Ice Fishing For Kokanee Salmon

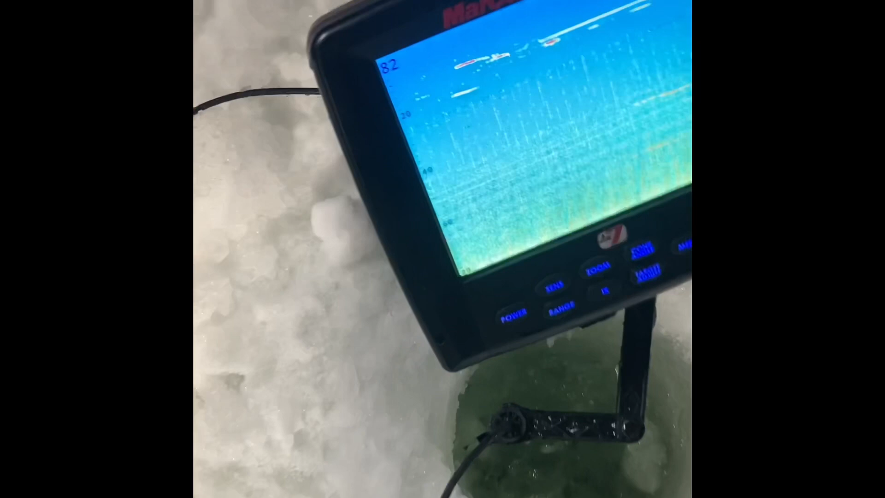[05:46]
There's fish still down there. Just a little bit. Between 10 and 20. Bunch down at 42, 60.
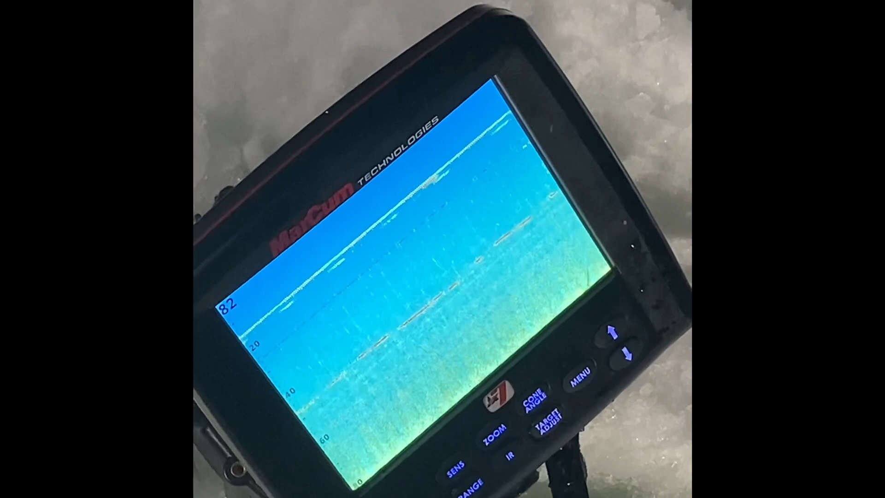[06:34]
See, we got schools and schools of fish coming through.
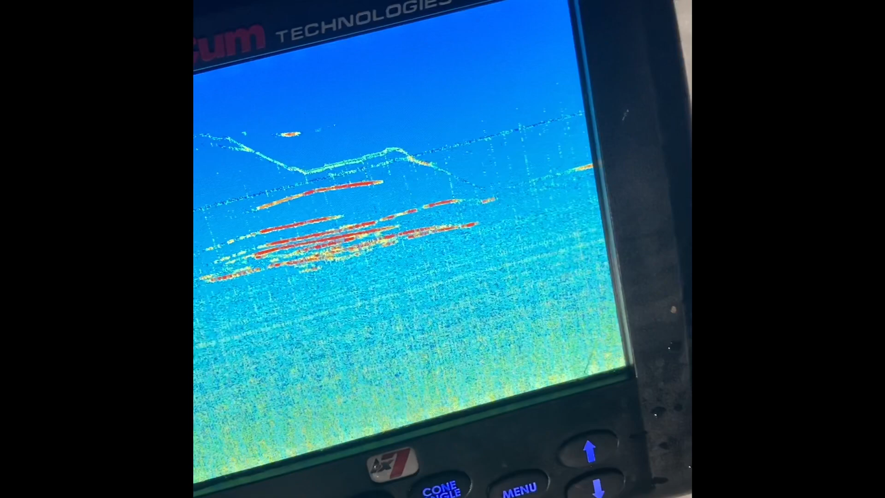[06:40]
What are you marking them at? No? Are they still coming? 40. Yeah, they're still there.
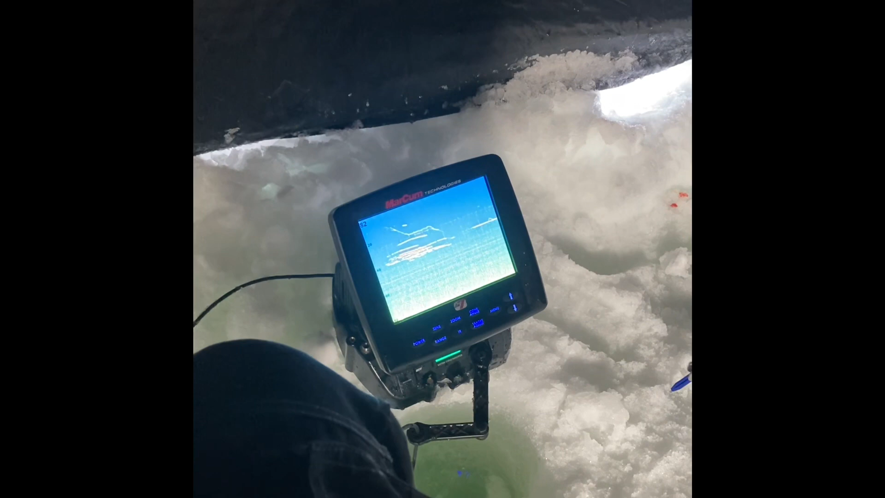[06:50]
Yeah, I'm showing them about 38.
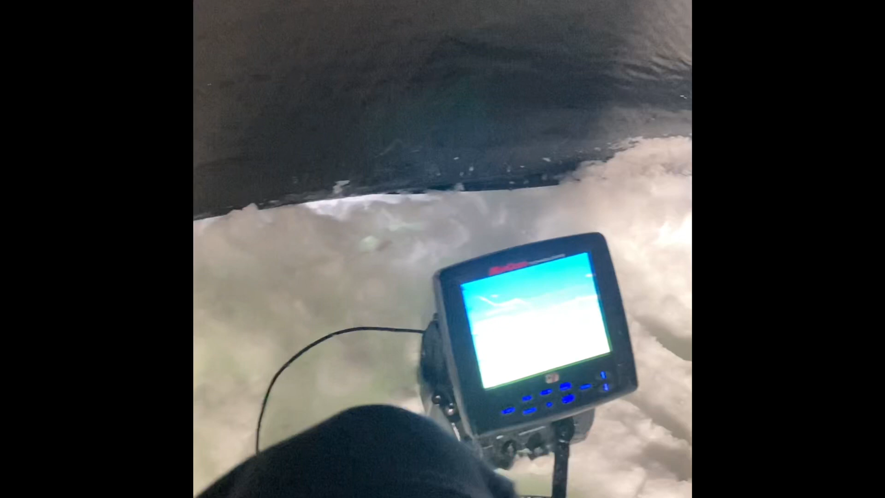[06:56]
Yeah. Oh, one's up higher at 20.
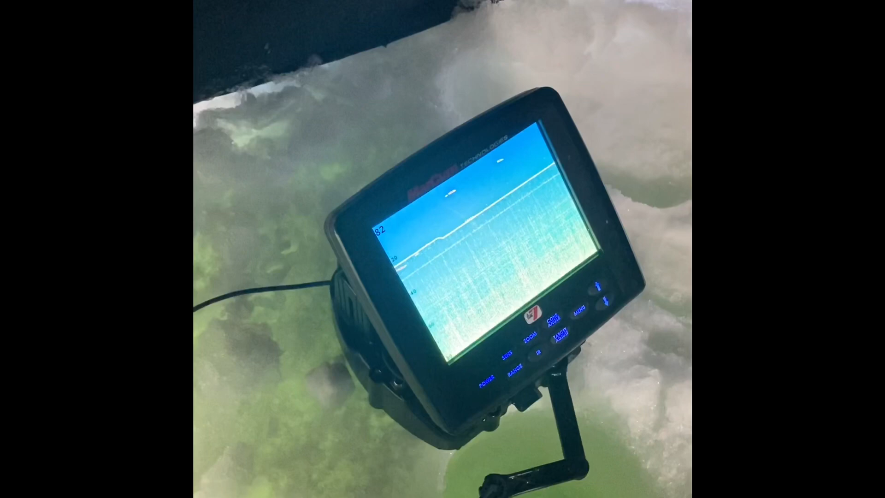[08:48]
Yeah, we had some come up higher.